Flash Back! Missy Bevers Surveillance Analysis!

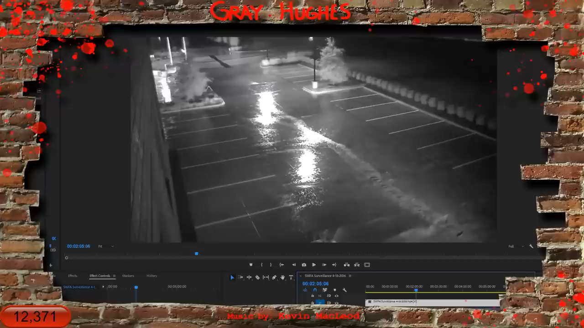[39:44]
I think this camera's lower, and there's actually one up higher, amazingly. So it's not really, they're almost in the same spot, which is kind of weird. Like, why would you do that? You know, there's no point of that.
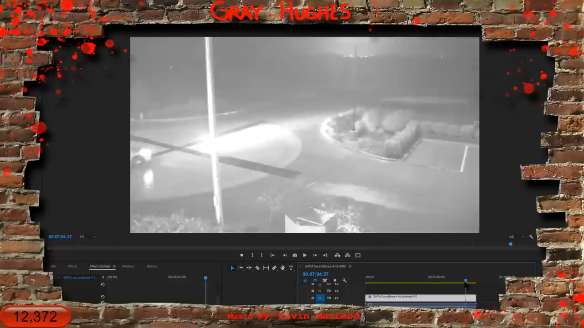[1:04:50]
And just like Tim said, you got to watch the video, right? Not just a still frame and then start saying, oh, look, there's a shape there, and then analyzing a shape.